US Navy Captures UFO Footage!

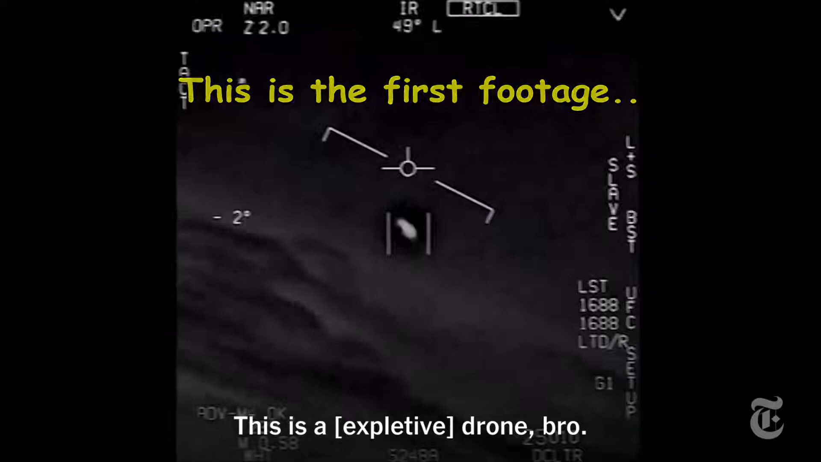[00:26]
look on the ASA. My gosh.
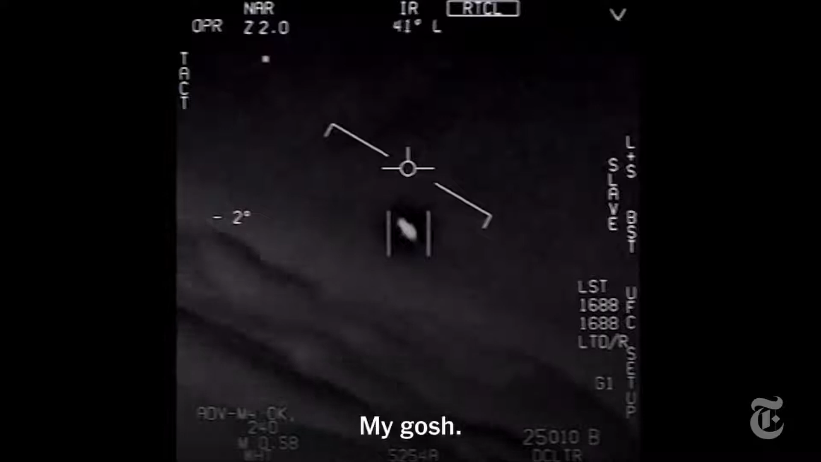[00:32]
We're all going against the wind. The wind's 120 knots to the west. Look at that thing, dude.
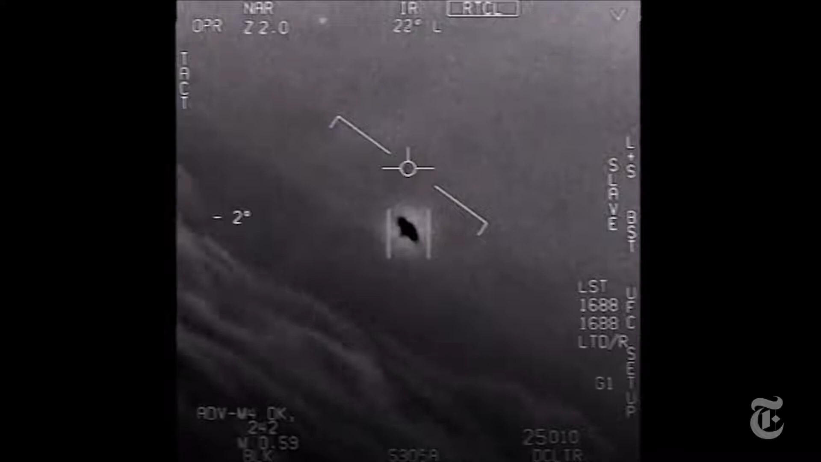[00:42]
That's not our LNS though, is it? It's not. That is the LNS, dude. Well, if there's like... Look at that thing!
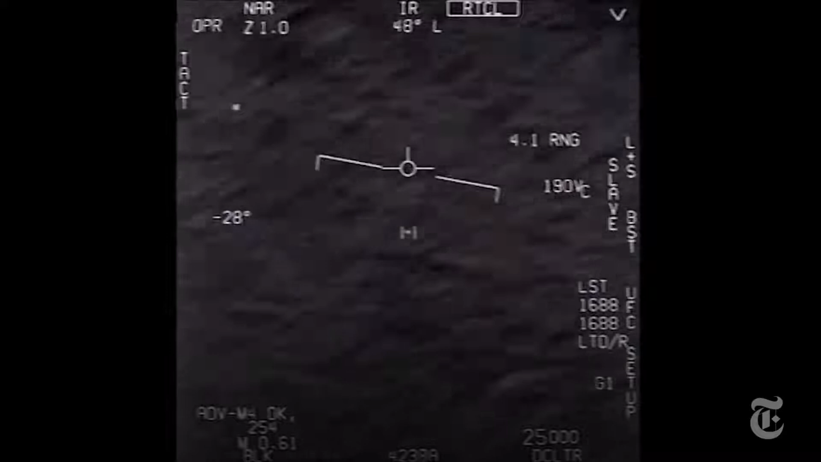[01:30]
No, I took an auto track. Oh, okay. Oh my gosh, dude. Wow, look at that, man. Look at the fly.